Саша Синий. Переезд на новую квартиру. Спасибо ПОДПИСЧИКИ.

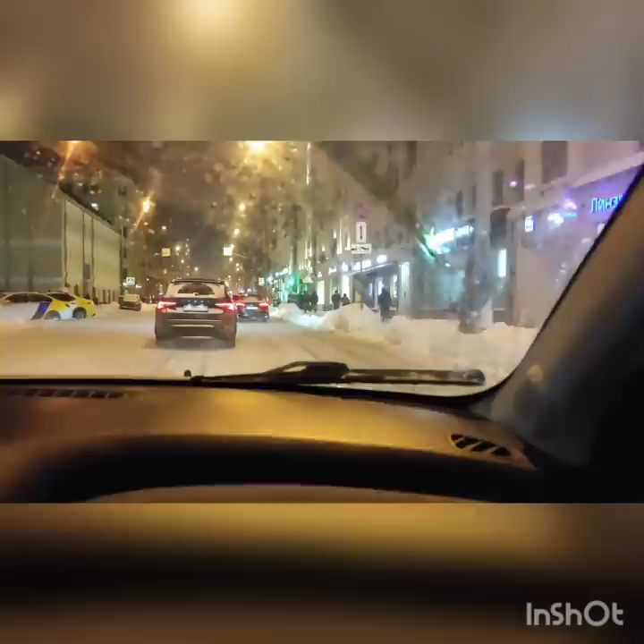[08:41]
Так, ну и отвлекемся немножко от нашей задачи основной. Значит, сейчас мы проезжаем метро Новослободская. Сейчас попробуем из окошка увидеть наших подопечных Волка и Ксюху.